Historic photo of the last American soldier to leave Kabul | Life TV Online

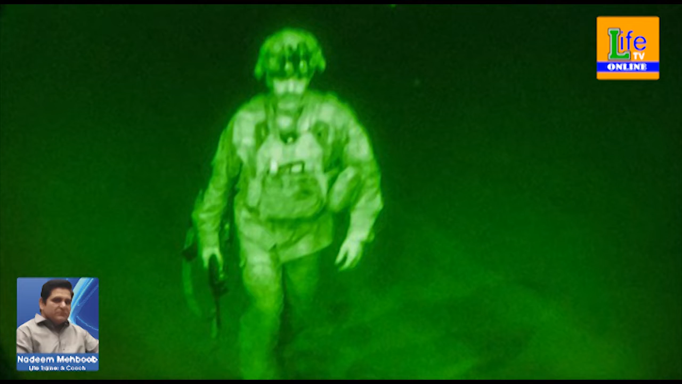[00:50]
سوار ہونے والے آخری امریکی فوجی تھے جن کی تصویر سوشل میڈیا پر گردش کر رہی ہے امریکی محکمہ دفاع کی جانب سے یہ ٹویٹر پر بھی میجر جنرل کرس ڈوناہو کی تصویر شیئر کی گئی جس میں کہا گیا ہے کہ یہ افانستان چھوڑنے والے آخری امریکی فوجی ہیں جو تیارے میں سوار ہونے جا رہے ہیں جس کے ساتھ ہی قابل میں امریکی مشن اقتتام
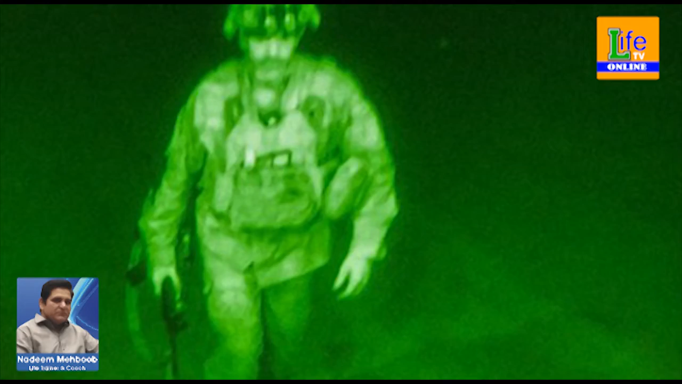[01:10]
کو پہنچا دوسری اہم بار ڈیرویورس میں آپ کو بتاتا جب امریکی فوج نے افانستان